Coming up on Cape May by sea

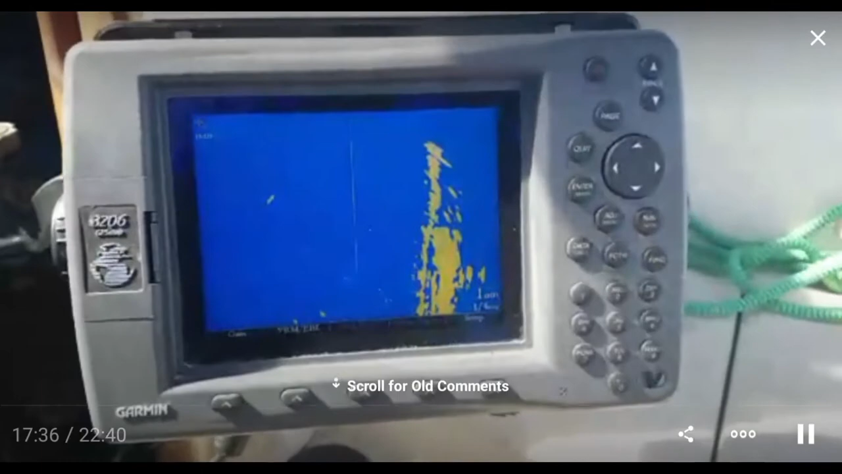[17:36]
So you see on the right, it's land. And there's a target off to the left at about 45 degrees.
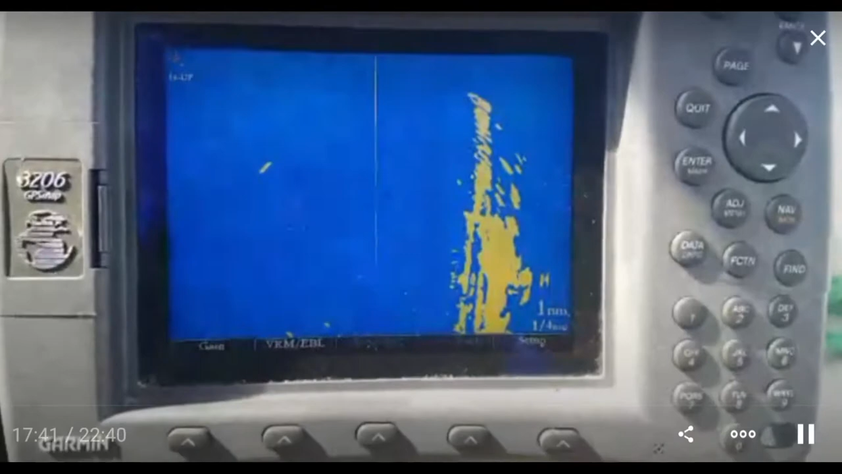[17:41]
And I don't see any other targets in front of me. So there is another one. It popped up.
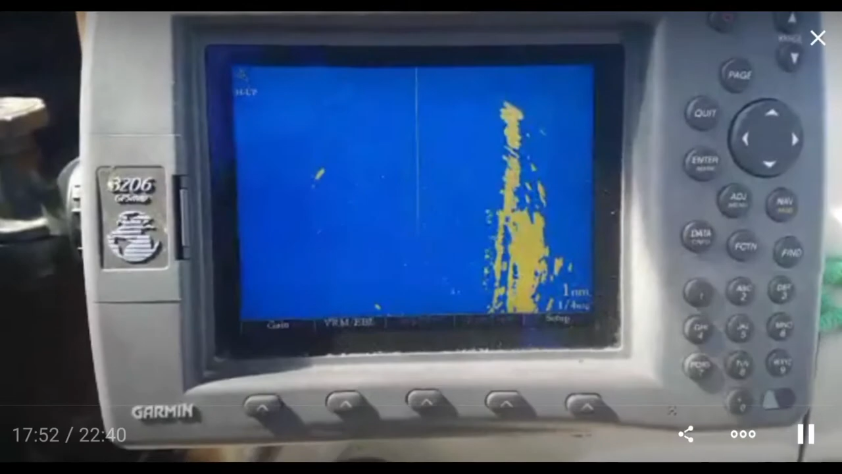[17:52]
So there's a target in front of me and one way off to the left. So if there's one in front, then I'll be sitting here and I'll duck over.